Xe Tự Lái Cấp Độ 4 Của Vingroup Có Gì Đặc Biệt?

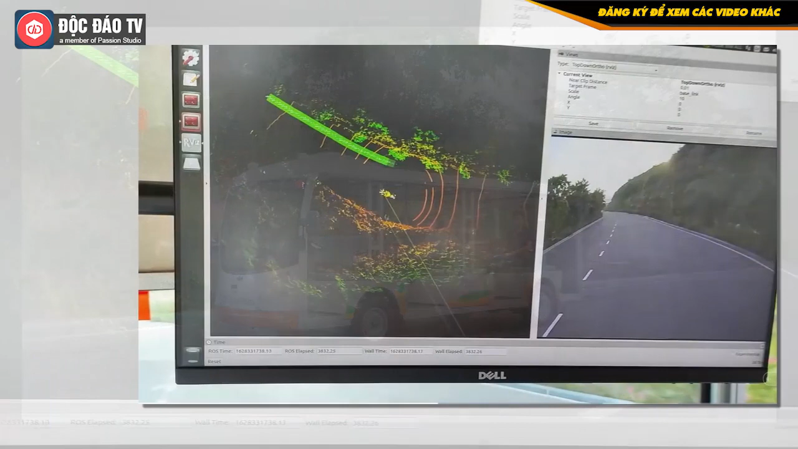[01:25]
HD map, bản đồ chi tiết cao. HD map là viết tắt của High Definition map, tức là bản đồ có độ chi tiết cao.
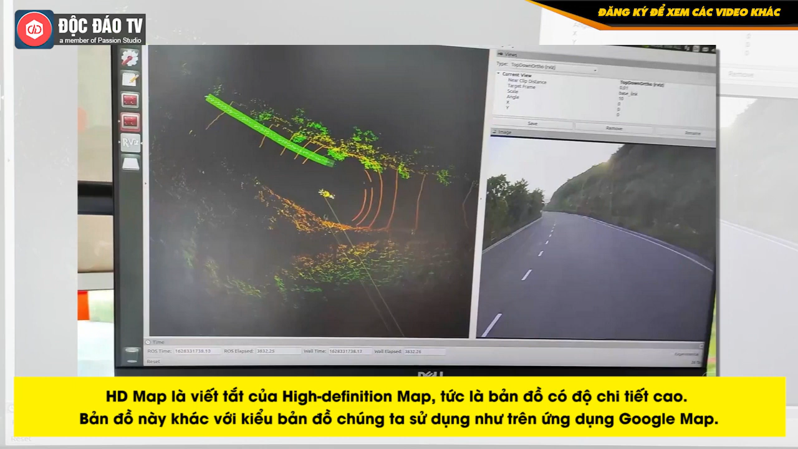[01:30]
Bản đồ này khác với kiểu bản đồ chúng ta sử dụng như trên ứng dụng của Google Maps.
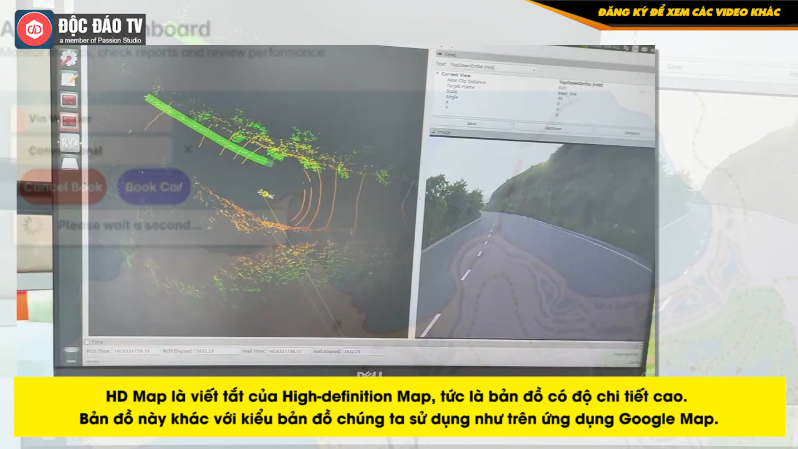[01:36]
Với xe tự hành, bản đồ mà chiếc xe sử dụng cần phải có độ chi tiết về địa hình lên tới từng cm.